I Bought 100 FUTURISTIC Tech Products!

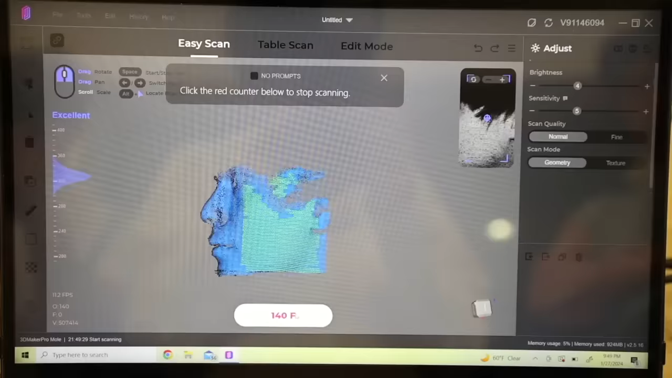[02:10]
Right now, it's using lasers to get a complete scan of Alan's body.